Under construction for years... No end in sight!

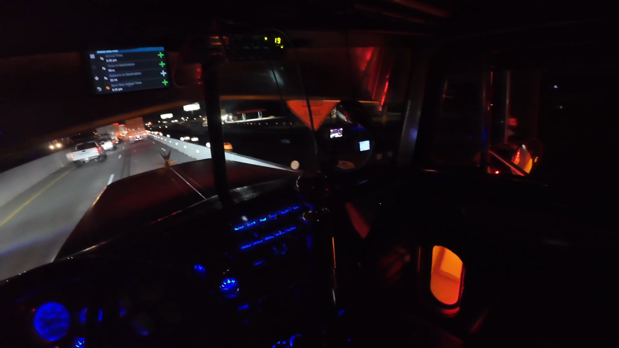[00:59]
Haven't heard anything on the radio, but according to the sign right here, left lane closed a mile ahead, so we'll see. Looks like everybody's trying to figure it out.
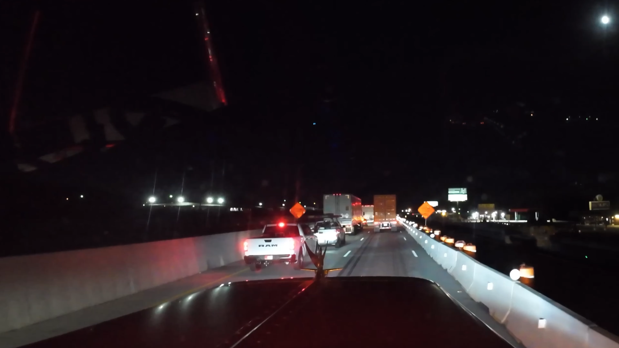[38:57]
Dealing with this stop and go traffic for the last, I don't know, maybe 2-3 miles. Haven't heard anything on the radio, but according to the sun right here, left lane closed a mile ahead, so we'll see. Apparently I'm in the right lane.
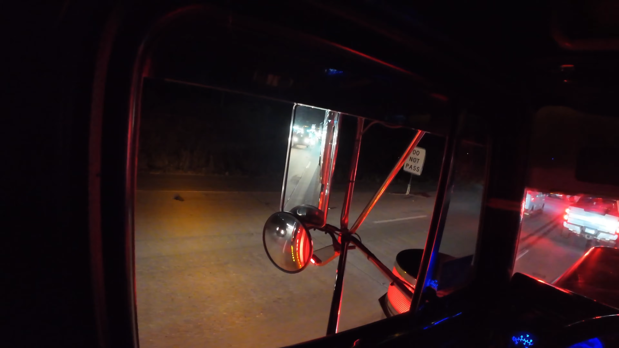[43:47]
Truck back there, we should be good. Looks like he's gonna hold it down, or maybe he's gonna act like a four-wheeler. Let's see. He's bobtailing.
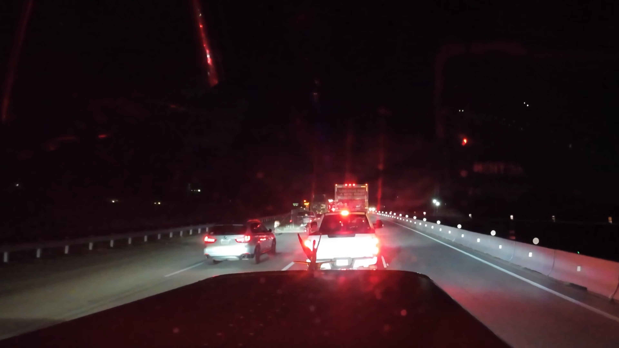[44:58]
Shut this lane down, so you ain't about to pass me right here. You gonna get in line like everybody else. Don't you think about it. Get in line like a normal civilized human being. We're all trying to get through.